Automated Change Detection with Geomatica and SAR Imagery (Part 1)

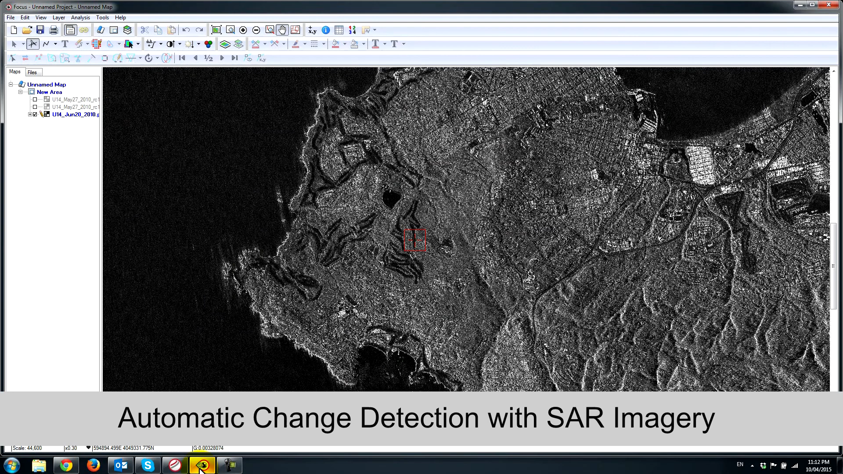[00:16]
Geomatica has quite a bit of capability to automate many many tasks. In this case we're going to be automating a common task which is automatically extracting changes from synthetic aperture radar data. We have two images in our data set here. These are images that were collected over Monterey California.
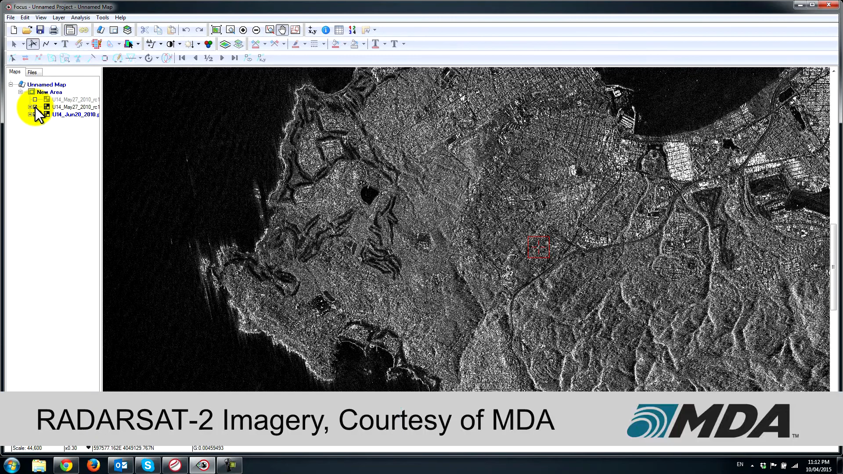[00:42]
on Saturday June 19th at 6 10 p.m local time this is the UTC time. So this happens to have occurred on a Saturday at 6 p.m.